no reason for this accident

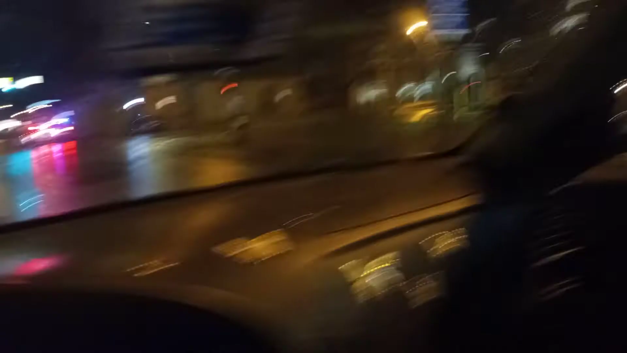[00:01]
So look at this right here. Everybody in a hurry to go nowhere. There's no reason for an accident to be right here. None. And there's no traffic out here.
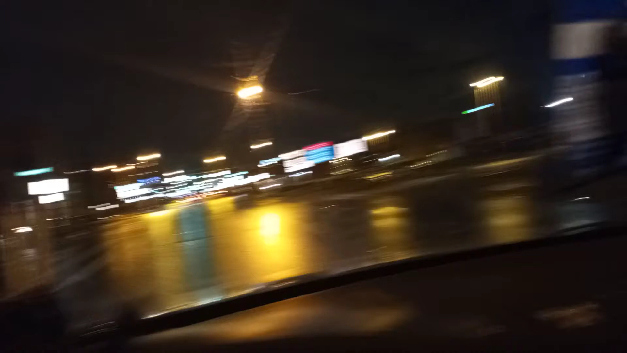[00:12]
So what the hell are you driving so fast for? People won't let other people over. It's just ridiculous how inconsiderate people are when it comes to driving.